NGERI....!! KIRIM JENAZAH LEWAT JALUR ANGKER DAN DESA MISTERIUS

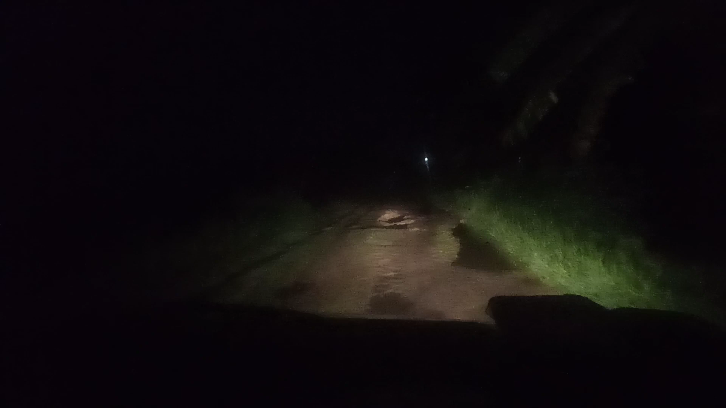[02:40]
Yang sebelah kiri saya itu Seperti areal sawah teman-teman Yang kanan itu masih sungai Sawah